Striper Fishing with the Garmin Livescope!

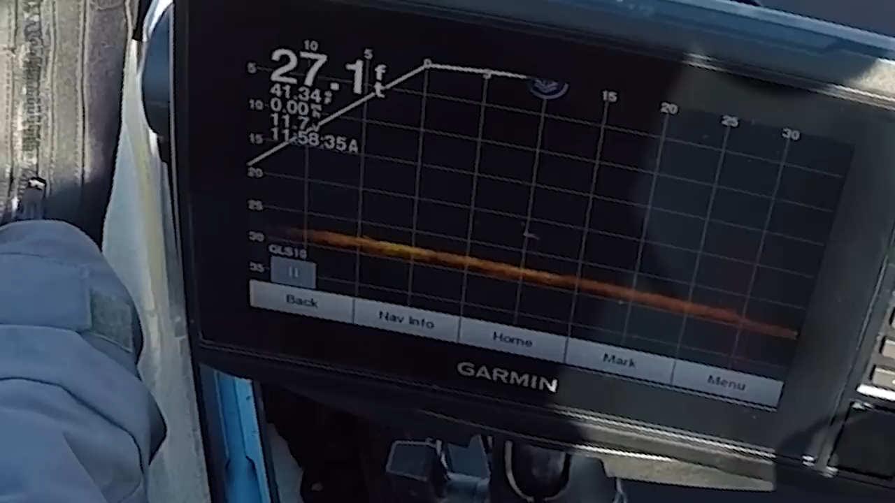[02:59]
On screen: depth 27.1 ft
And, yep. That's a striper. Yeah.
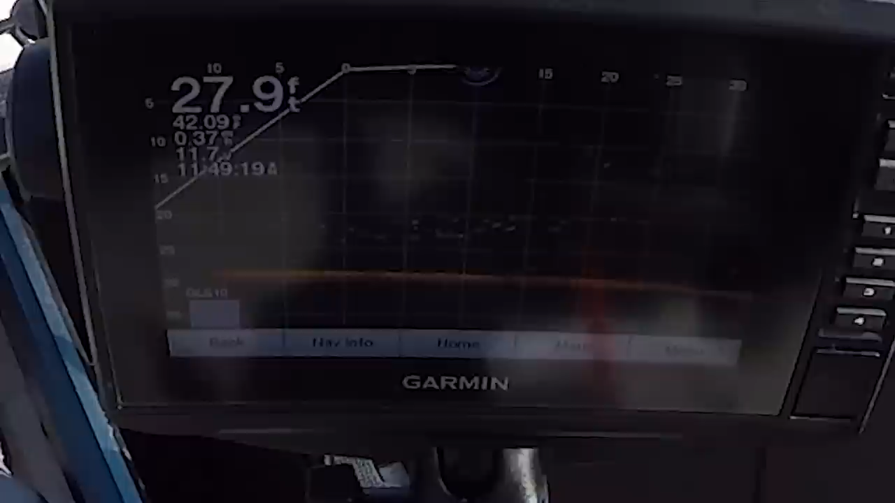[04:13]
On screen: depth 27.9 ft
Look at all of those fish. And my jig is right in the middle of them. Whatever they are, they're not paying at any mind whatsoever.
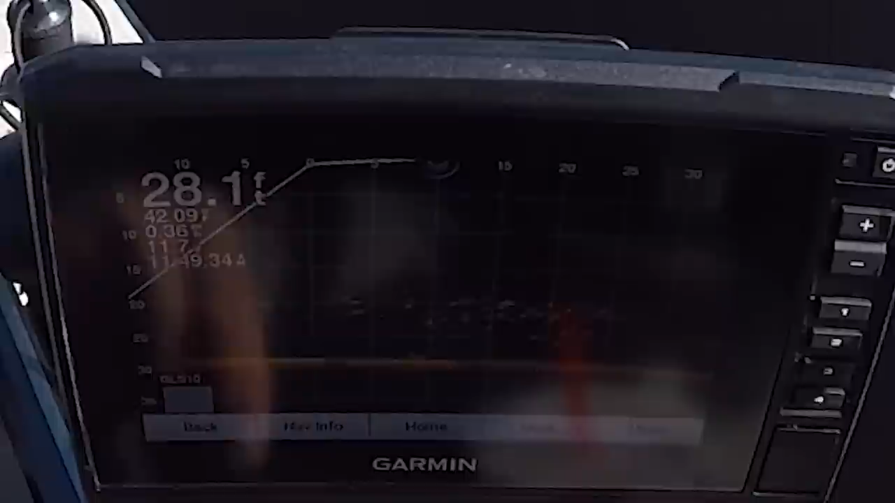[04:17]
That's my jig right there going up and down. Right in the middle of the school. I don't know what they are, but they don't want what I'm offering.